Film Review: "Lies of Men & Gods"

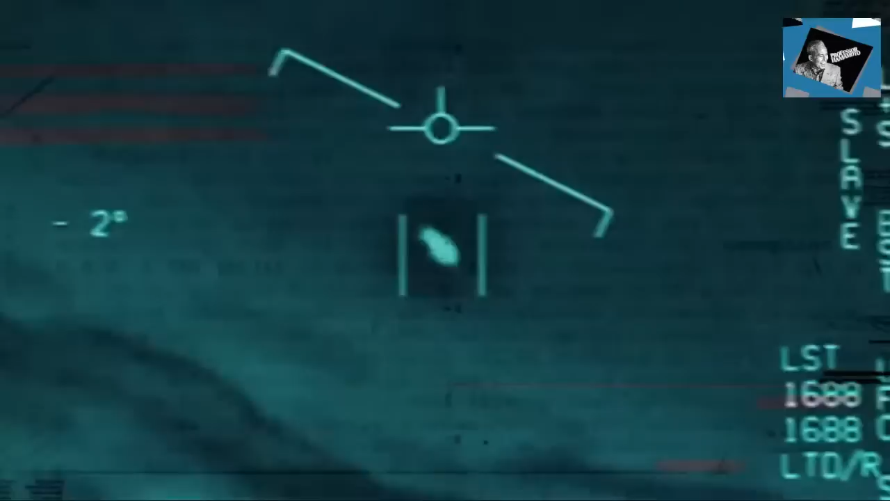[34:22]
The release of this information will harm national security as it may provide adversaries valuable information regarding Department of Defense and Navy operations,
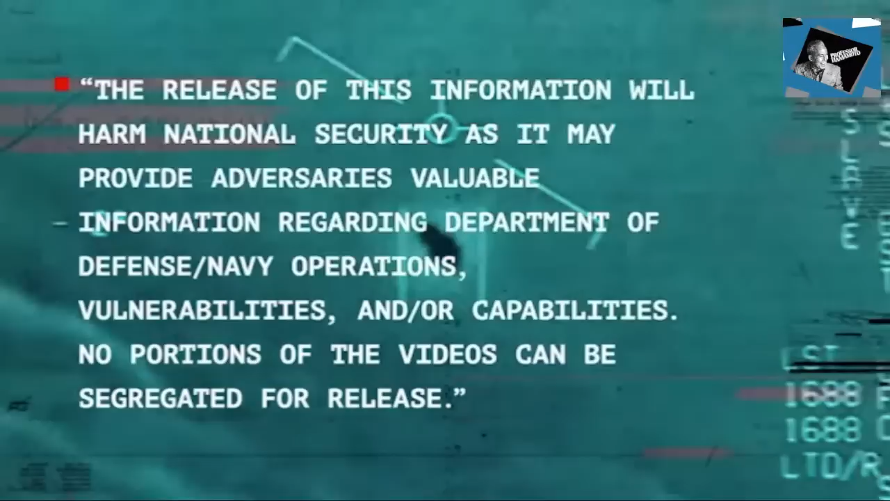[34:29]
vulnerabilities, and or capabilities. No portions of the video can be segregated for release. And how exactly could this information harm national security?
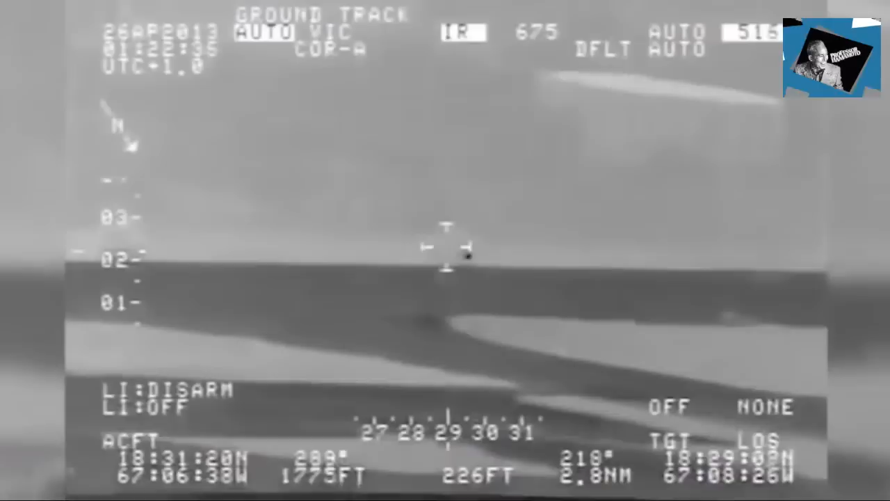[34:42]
I think we're probably reverse engineering some of it because the